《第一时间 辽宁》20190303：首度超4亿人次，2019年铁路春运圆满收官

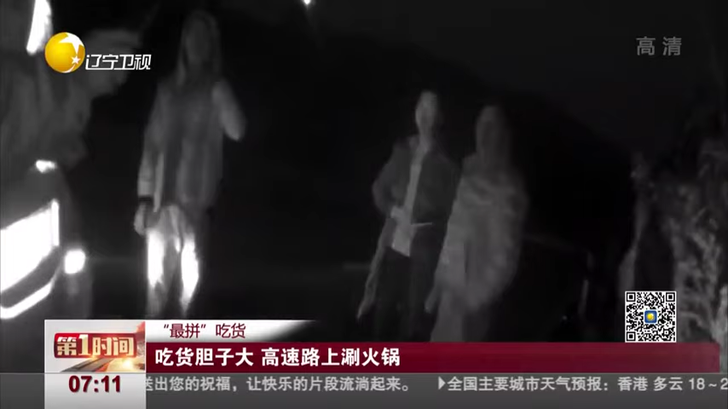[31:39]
执法人员告诉记者，当他们赶到现场时，发现应急车道上堆满了装菜的塑料瓶和饮用水，现场一片狼藉。三名男子正围坐在瓦斯炉边吃着热气腾腾的小火锅。三人说，因为肚子饿了就下来煮东西吃。 高速公路应急车道是救援通道，
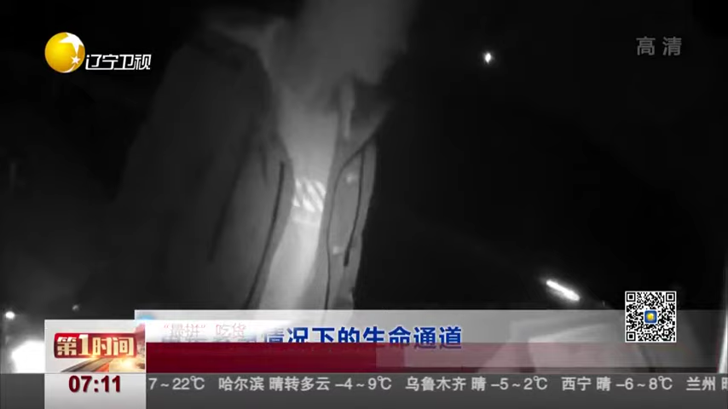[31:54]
更是紧急情况下的生命通道，违法占用应急车道不仅是违法行为，一旦发生事故，后果将不堪设想。
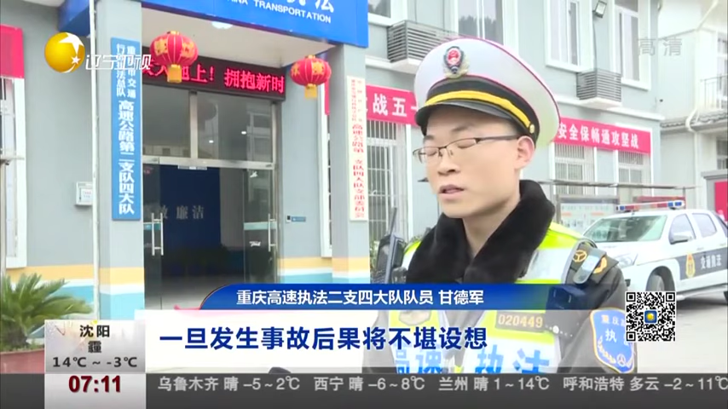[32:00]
执法人员立即制止了三个人的无知行为，
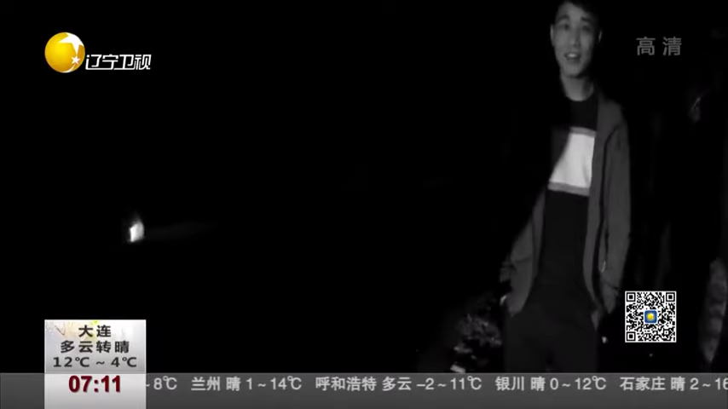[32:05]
将他们带离应急车道进行了批评教育，并对他们违法占用应急车道的行为给予罚款200元、
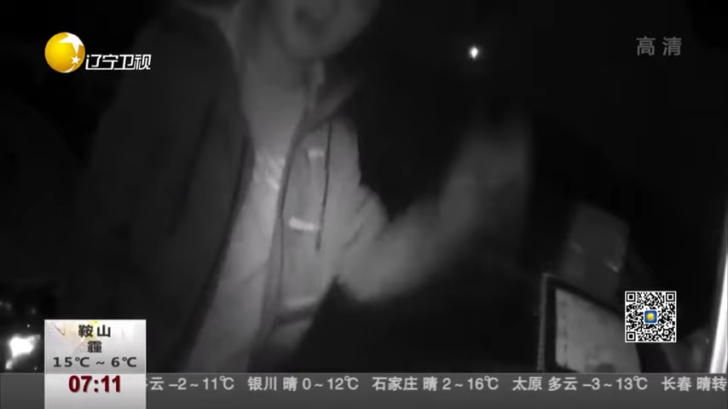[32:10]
记6分的处罚。 没有什么可以阻挡吃货对于美食的向往哈！